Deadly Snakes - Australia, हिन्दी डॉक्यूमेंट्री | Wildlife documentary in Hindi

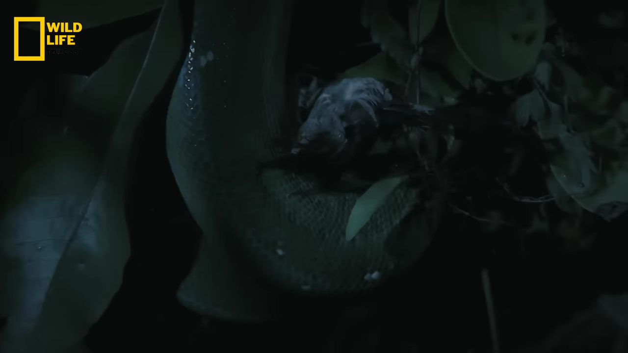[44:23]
कबूतर की दिल की धड़कन रुकते ही अब ये उसे निगल जाएगा।
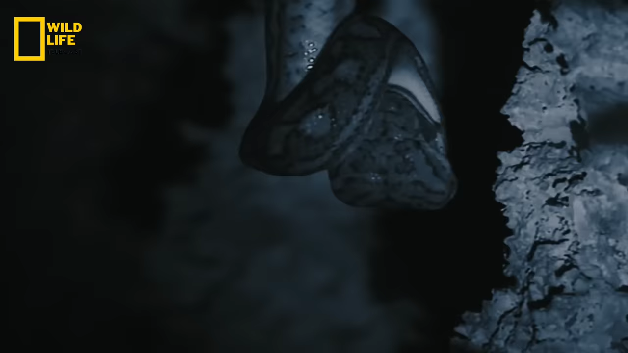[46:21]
यह हुनरमंद एक्रोबाटिक शिकारी होते हैं पर इस गुफा में आज बस एक ही शिकारी नहीं है।
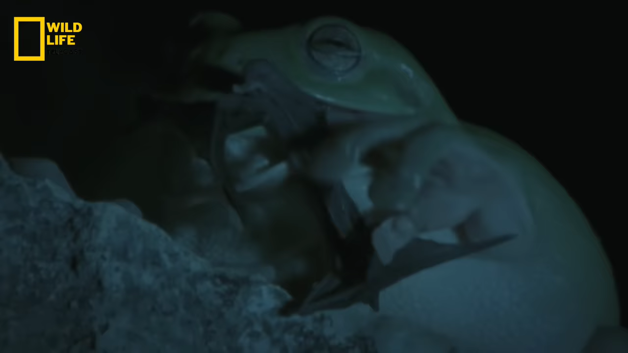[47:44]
जो बैट्स गुफा के अंदर के शिकारियों से बच जाते हैं।
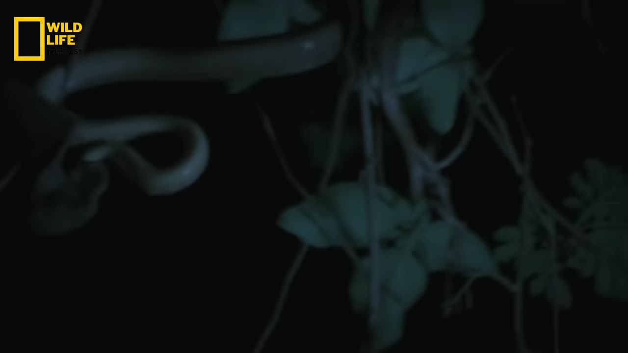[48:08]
गुफाओं में होने वाली इस सालाना दावत को देखते हुए ये साप केव हंटर्स में तबदील हो चुके हैं।